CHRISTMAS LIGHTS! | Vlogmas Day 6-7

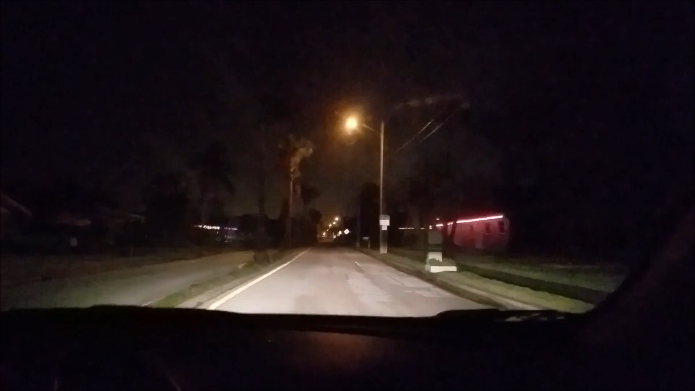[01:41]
We're like, what is happening? All of the pathetic Christmas lights. Well, I mean, at least they did something.
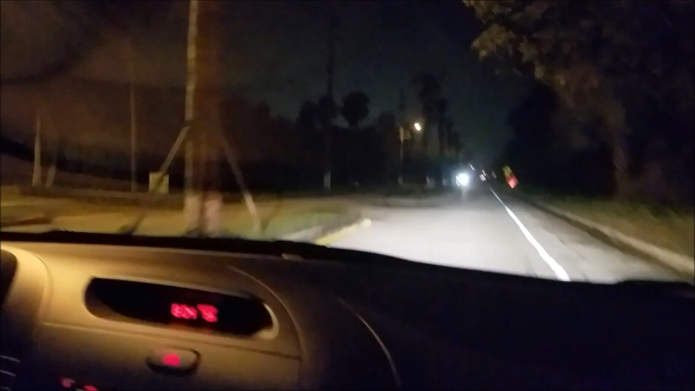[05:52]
Yeah, well they handed out when I went to church. Oh, it's like you just hunt them down? Oh, were they? Yeah, those are street lights. Christmas street lights. There was reds and greens. Maybe I was talking about that street. You don't know. But we're going to go down this street instead. Oh, I see at least one. It's a dead end.
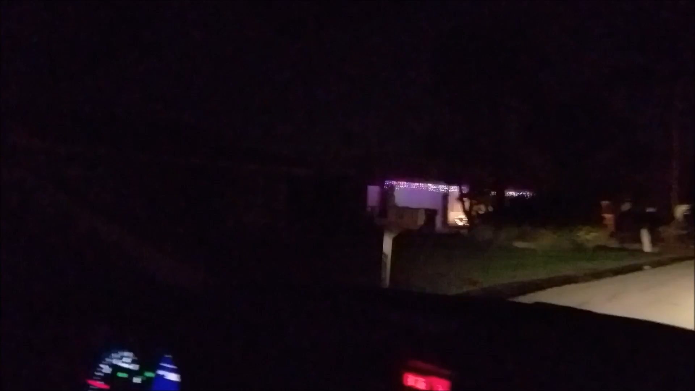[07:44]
And it's late enough that nobody's out, so we don't look like creepers.
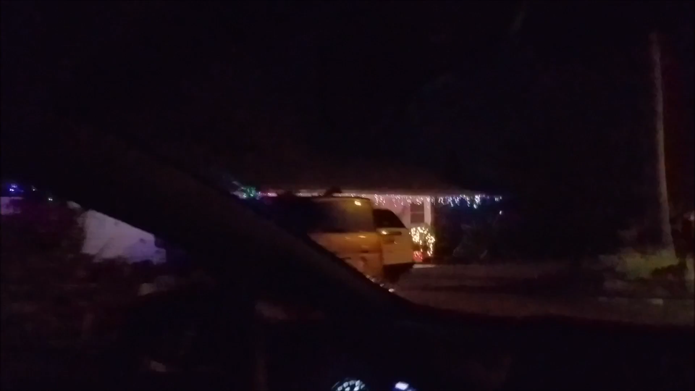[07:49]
Even though we are creepers. Well, I mean, people have to understand, it's Christmas time. We're going to drive by your house. If you put up Christmas lights, you will be stalked.
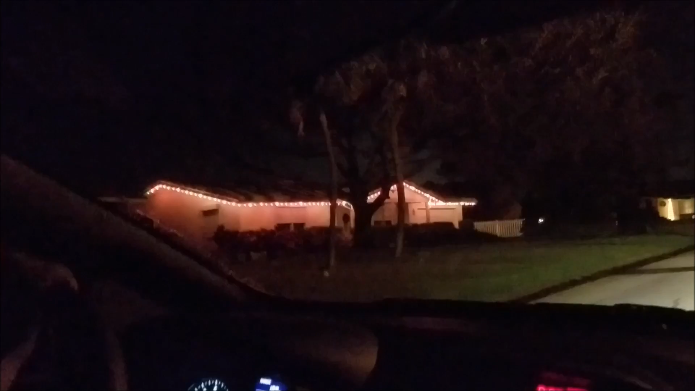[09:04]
Because those are the ones that my dad has. It's the like ones? The thicker. Oh, the big ones? Yeah. That used to be like my favorite thing because I could see it from my bedroom window. Aww. That's a nice house.
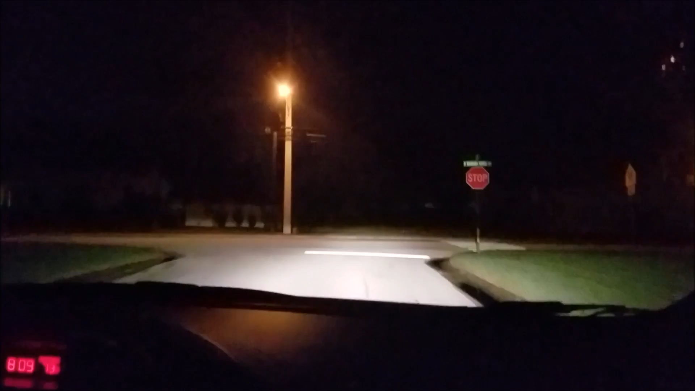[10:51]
That's okay. This is called Banana River Boulevard. It's an easy name. This is called, why is this called Banana River? Oh, no, this is Cocoa Beach, yeah. That's right. I was thinking we're on Merritt Island still. This shouldn't be Banana River. Oh man, get some Christmas lights.
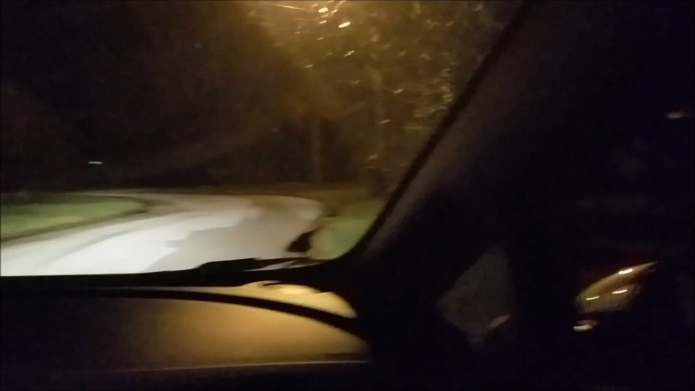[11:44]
I would still slow down every time. Oh, I think some are coming. I see some lights. There's the bottom of that tree. There's the bottom of the tree.
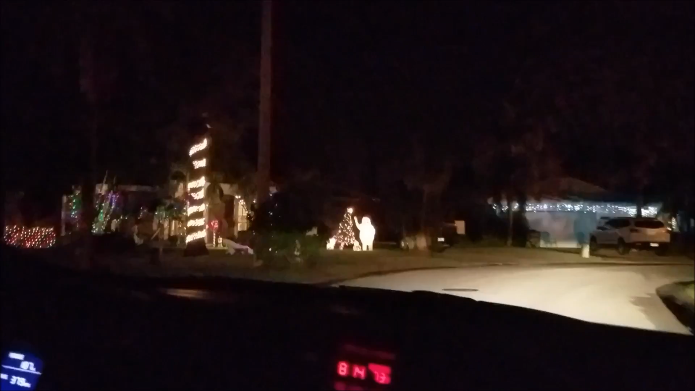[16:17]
That's why I turned around because I saw theirs. Oh, they have the abominable snowman. They have Santa and Mary. Oh, there's a dead something.